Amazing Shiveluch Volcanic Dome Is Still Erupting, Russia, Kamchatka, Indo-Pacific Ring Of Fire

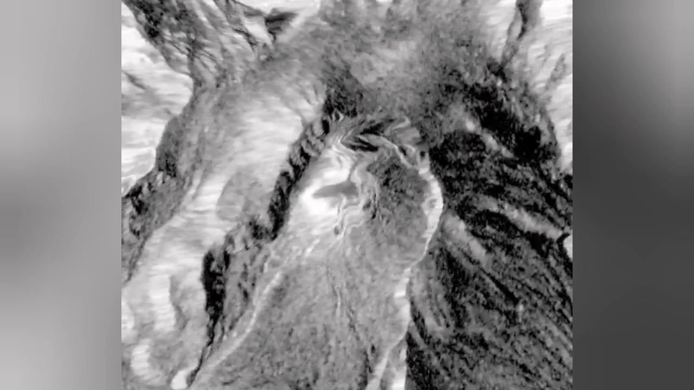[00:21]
You can see the radar images of it, how it spreads the ash.